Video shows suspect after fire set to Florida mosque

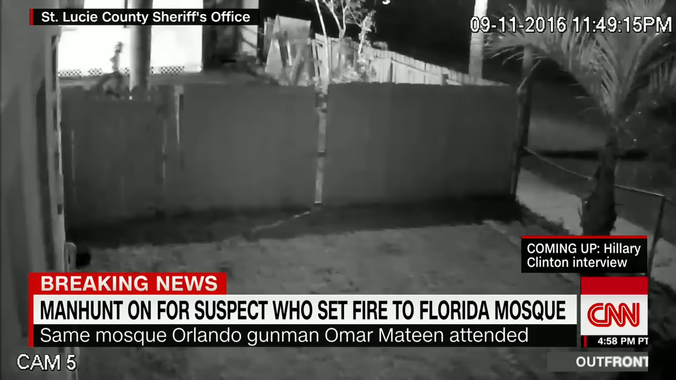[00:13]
Then you see a person, a man there as you see running across with what appears to be jeans or sweatpants and a light-colored shirt running across your screen.